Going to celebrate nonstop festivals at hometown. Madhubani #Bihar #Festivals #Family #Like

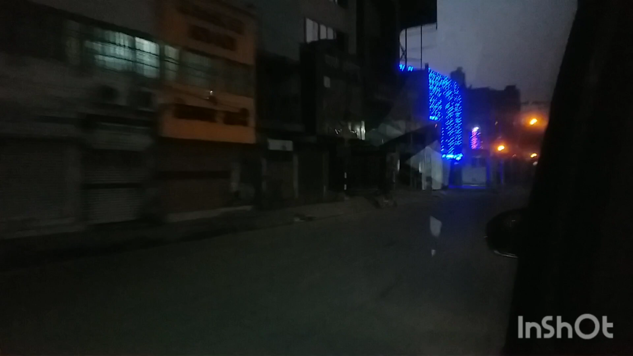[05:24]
बहुत दिखा रहा है यहाँ जैसे गाड़ी से जाता है ना तो यहाँ तो अच्छा बना है, बहुत बढ़िया है।